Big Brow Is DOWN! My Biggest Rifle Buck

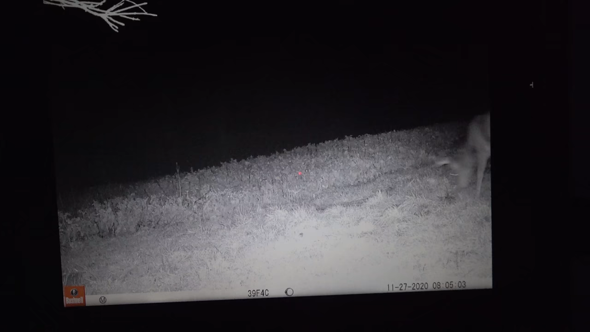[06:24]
There's a little 2.5-year-old buck. Oh, there he is, everybody.
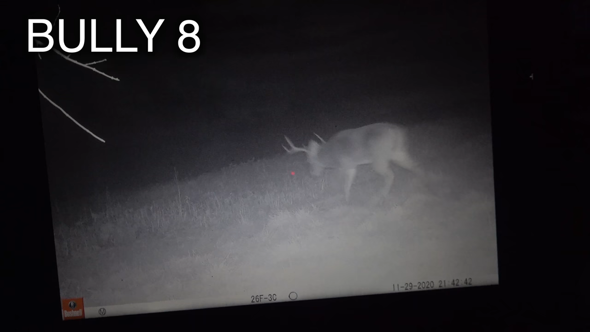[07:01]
That's our biggest deer on the farm. That was on, that was at 9:42 on the 29th. That's the night we got the storm. Holy shit, there he is. Well,
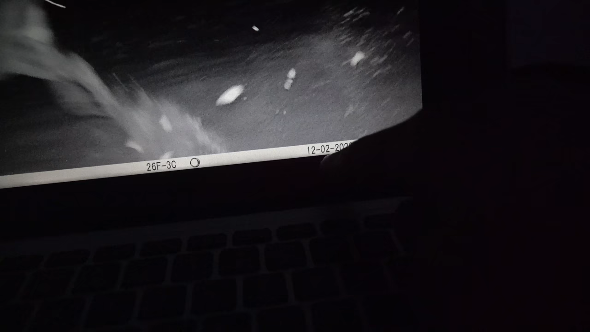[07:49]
I thought it was probably Big Brow that was out, been running around out here, but it's the Bully 8. Big Brow and the Bully 8 are our two biggest. And that's the night that's on the 2nd of December at 7:30.
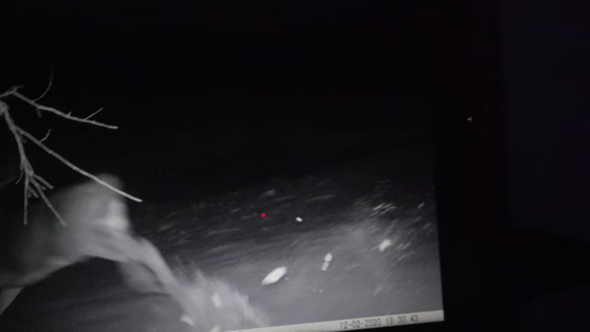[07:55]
That's the night Kaylee and I seen him cross the road down here, but we didn't know. We just could tell it was a big buck.
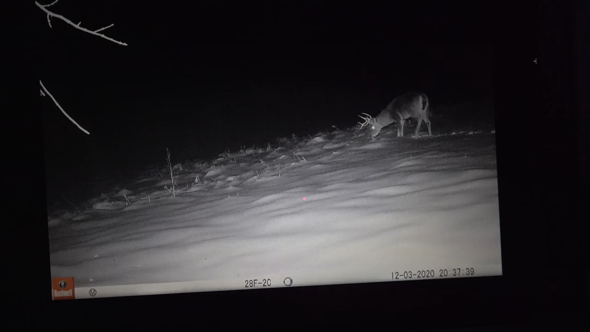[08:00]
Holy crap, guys. That's Big Brow. That is Big Brow. That's a different buck. That's the second biggest buck on the road.
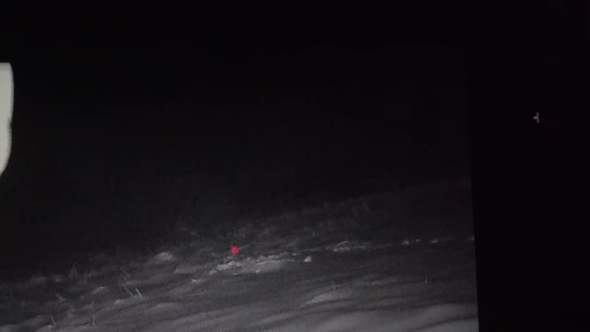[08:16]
We have the two biggest bucks on the road in our back pocket. Unreal.
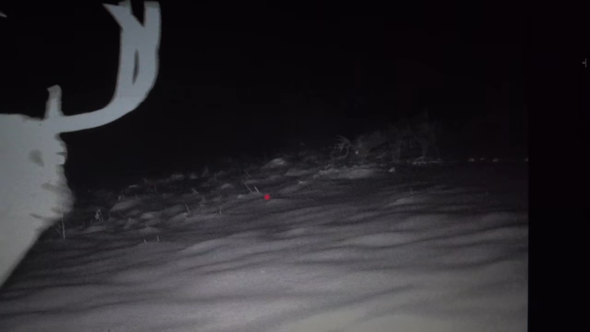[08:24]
There's the Bully 8. That's on the... That was last night. Today's the 4th.
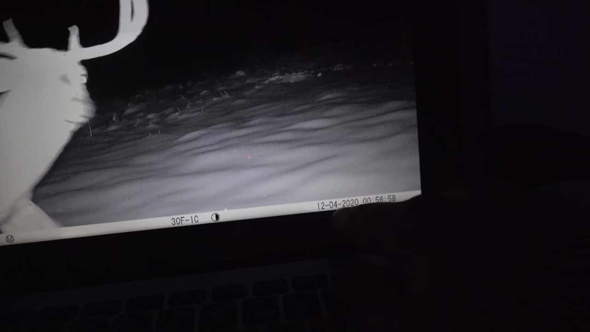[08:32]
That's that big track crossing the road.
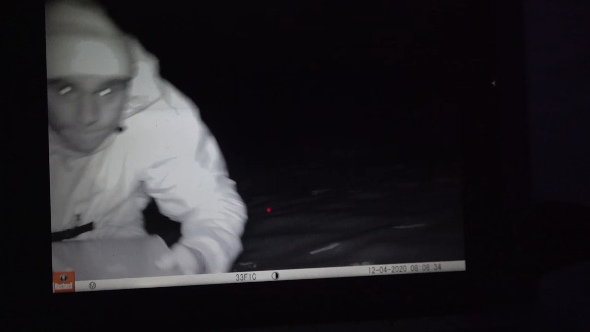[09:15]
I got in here, it was like 07.
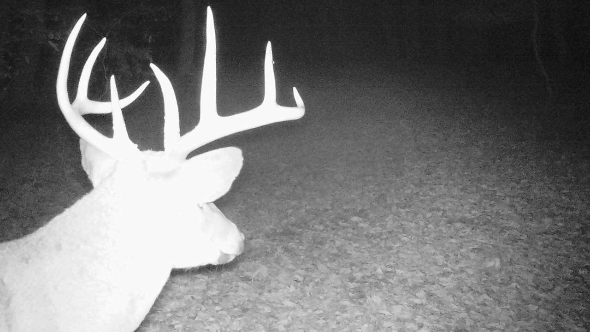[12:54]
There you go, big guy. Man, he's an absolute stud.
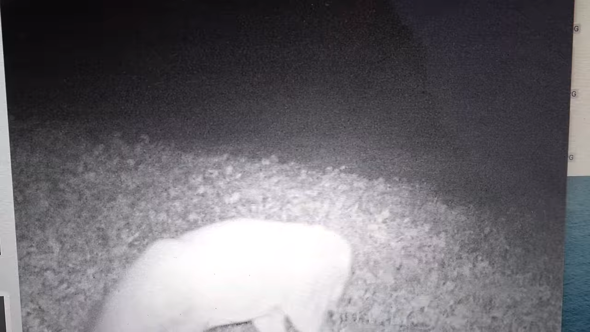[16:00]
There's the buck that Kaylee shot, even Steven. Right there. That was on the 22nd. There's that buck I saw last night. That little 7-point. There's the big boy right there.
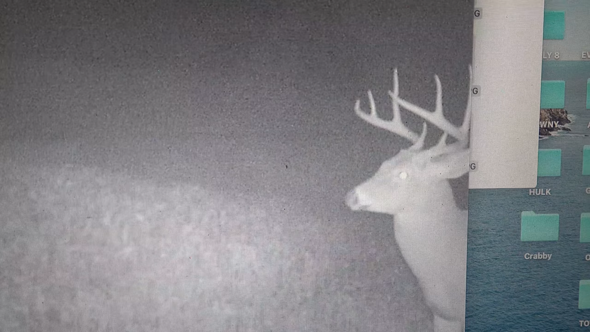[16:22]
There's the bully 8. There he is again.
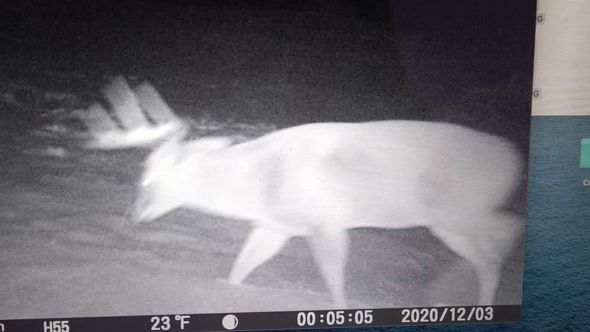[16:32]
There he is again. That's at 5 in the morning.